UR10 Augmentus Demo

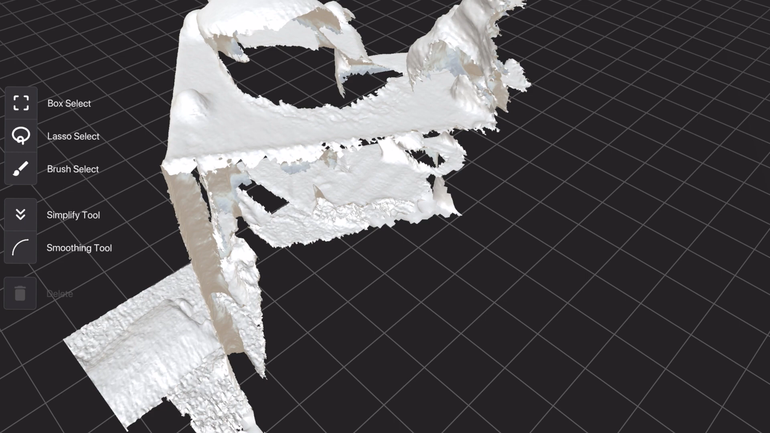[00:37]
So Augmentis uses a 3D scanner attached to your standard Apple iPad and allows you to scan a
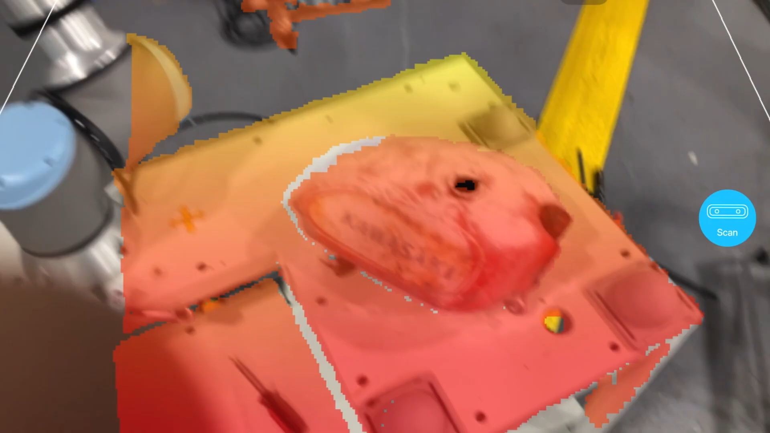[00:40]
3D environment and
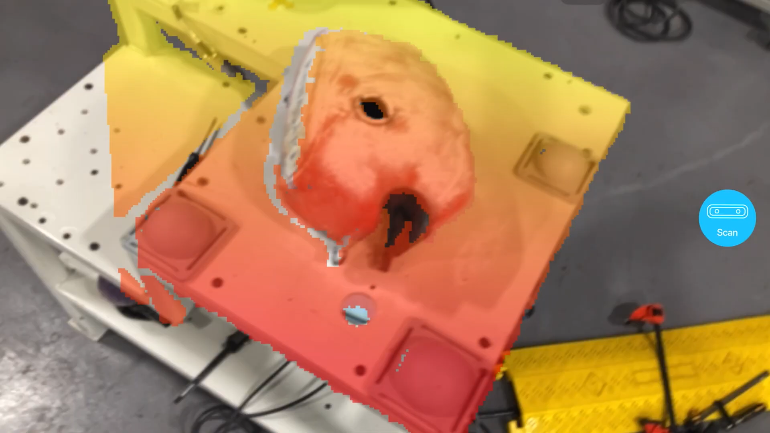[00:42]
then
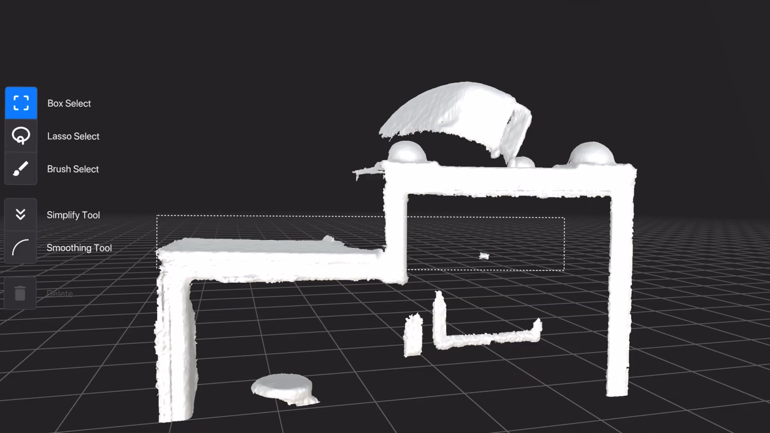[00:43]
calibrate that to the robot's environment
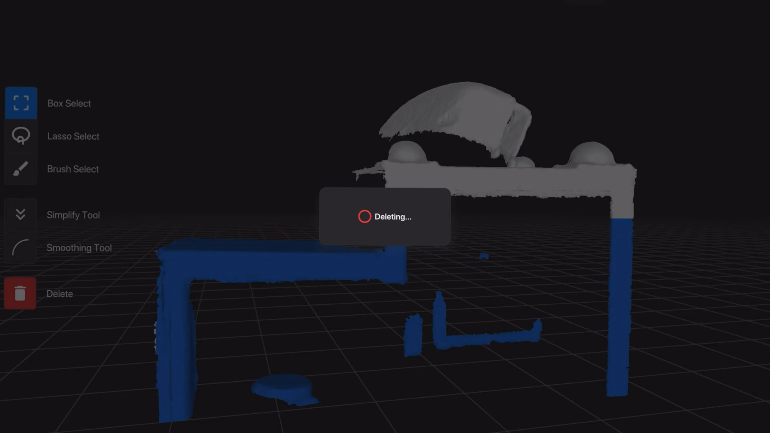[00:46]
and then allow it to
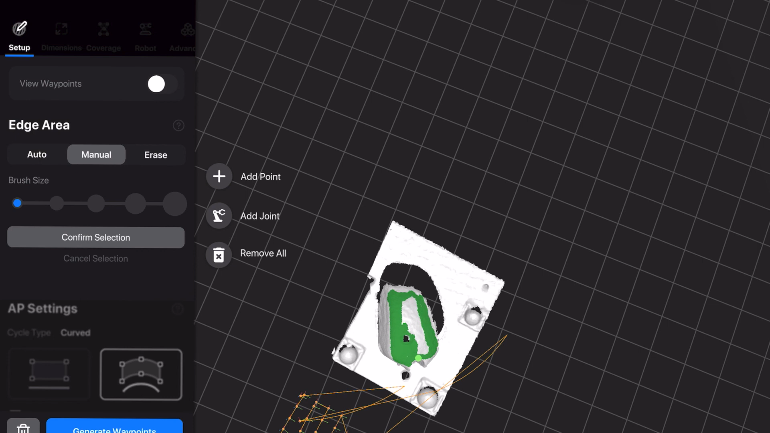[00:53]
would have spent hours if not days doing something as complex as
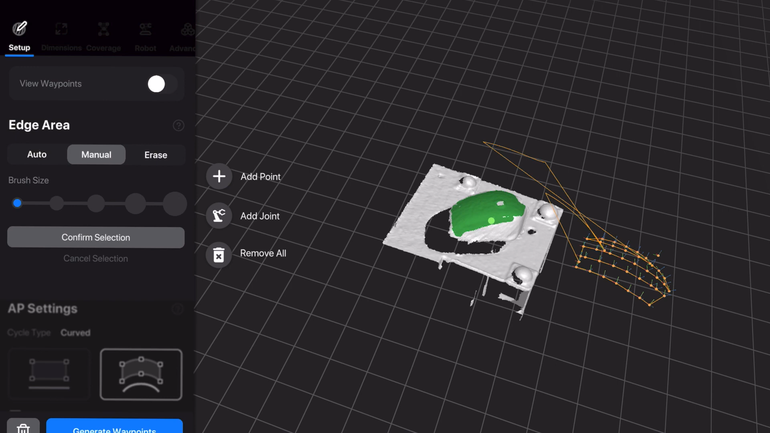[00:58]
following the contours of this Kawasaki fuel can.
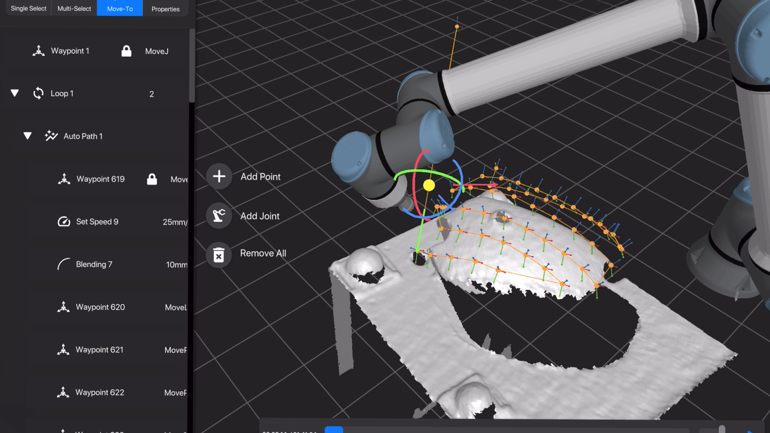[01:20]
doing what would be like a sandblast op or a paint operation.
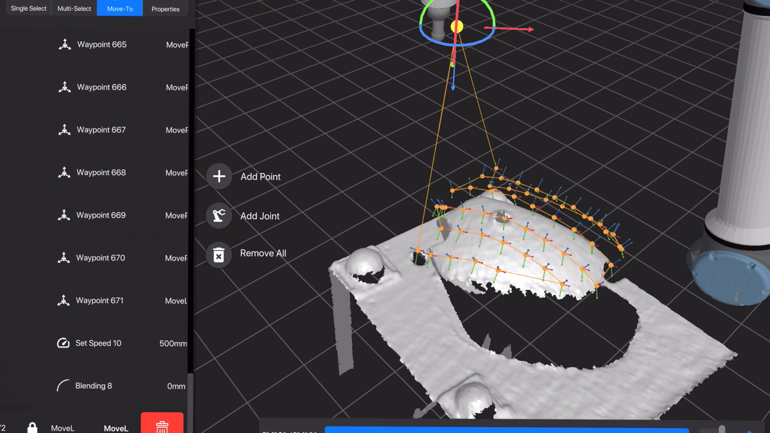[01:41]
He is simply dragging and dropping commands and using the Apple Pencil to shade in the areas he wants the robot to follow to making programming less minutes instead